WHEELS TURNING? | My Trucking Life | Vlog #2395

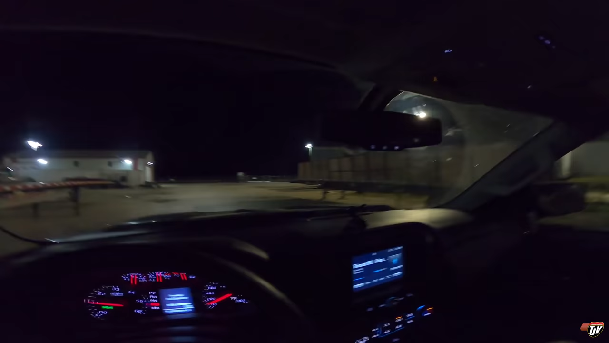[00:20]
Definitely. We are getting a real early start today.
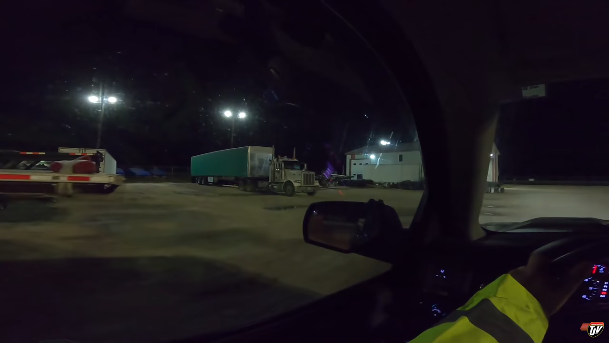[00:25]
There's the truck right there, already hooked up, ready to go. We're gonna get her warmed up, do the pre-trip.
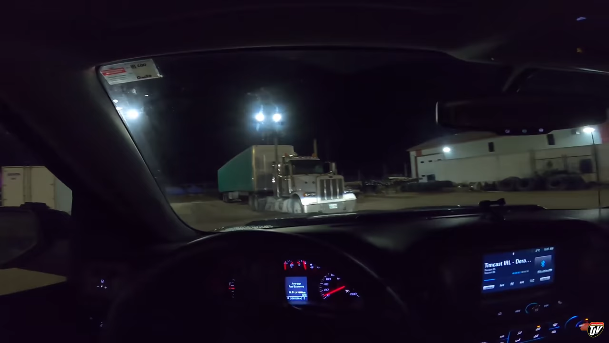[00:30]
We gotta be in Aarberg, 2 hours north of here for 7:30 a.m. Hooray!
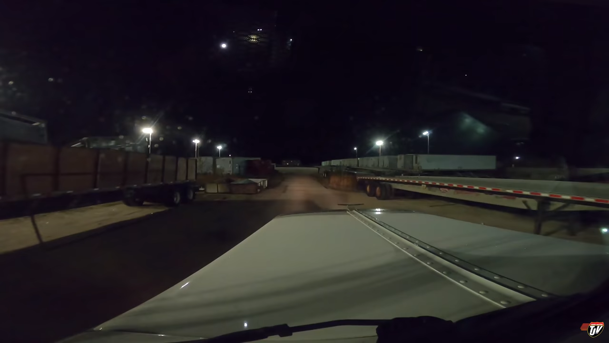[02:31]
City, the wonderful city of Aarberg. See if I can get the gate to open from all the way over here. Come on. For some reason, this gate opener button that I have works
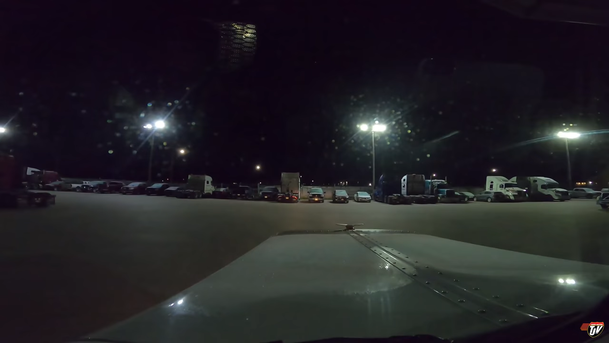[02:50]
better from the other side than from this side. Oh, no, it's working. It's opening. Good.
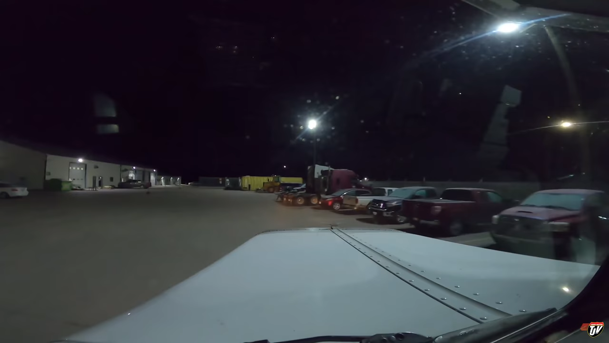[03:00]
It's a bit of a chilly morning today, but good thing we were prepared for that. So handy having a little button.
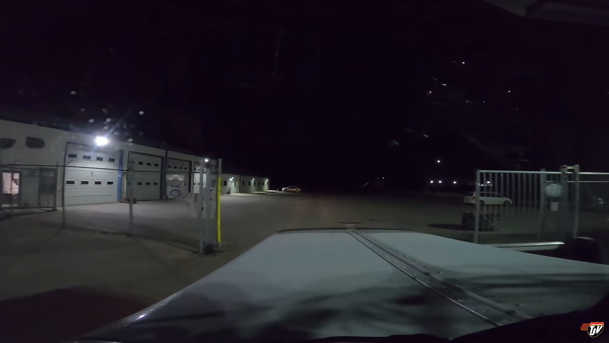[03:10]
Alright, I'll see you guys when the sun comes up. It's too dark to vlog right now.